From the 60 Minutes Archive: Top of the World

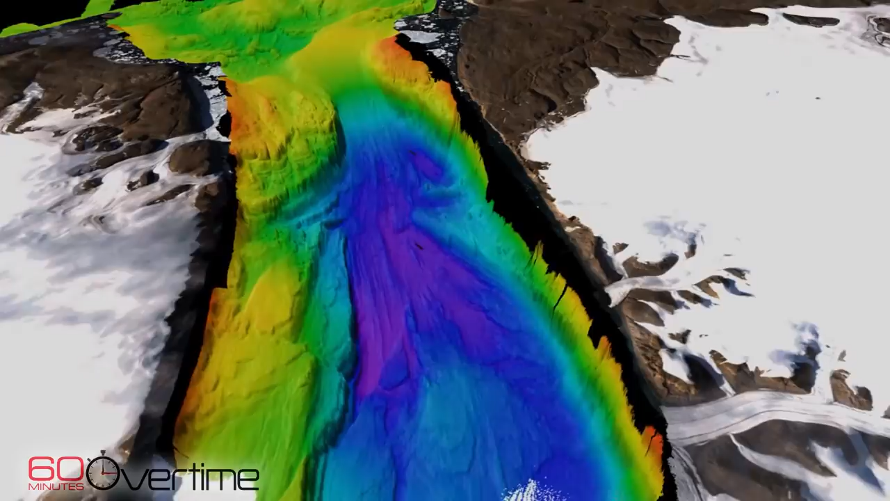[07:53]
creating the first detailed maps that show how Peterman Glacier slid into the sea. You can see it, like skid marks of a car at an accident scene. Yeah, the ice went here and the ice went there. And we can see it.
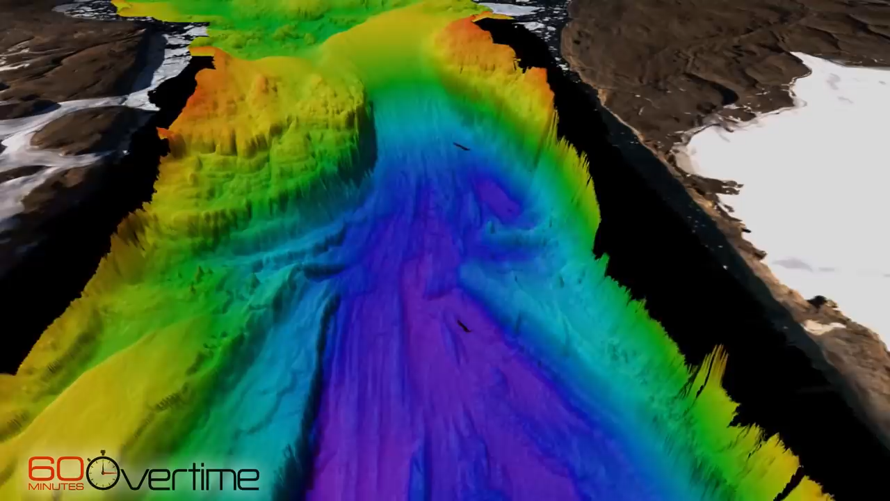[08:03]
Oh, it has stopped here. How much of the world's oceans have been mapped with this kind of detail?